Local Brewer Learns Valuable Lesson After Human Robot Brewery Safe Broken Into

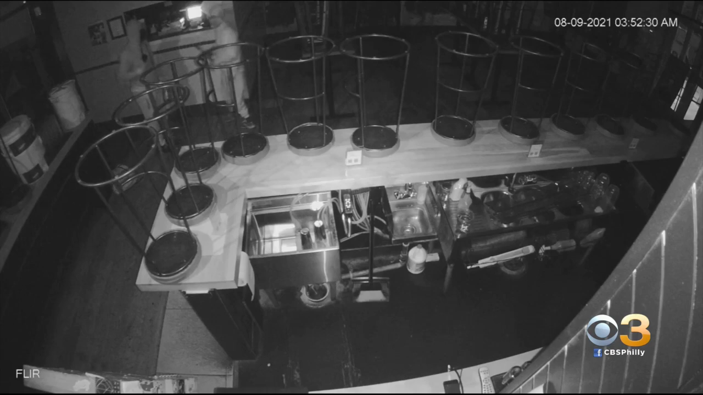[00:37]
While holding what appears to be a crowbar, they eventually find the cash register.
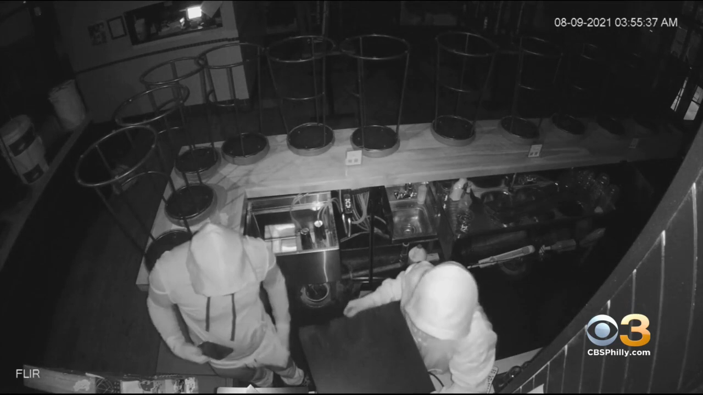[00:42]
They weren't able to get it open, but they were able to crack one of the two safes in the office and take all the cash inside.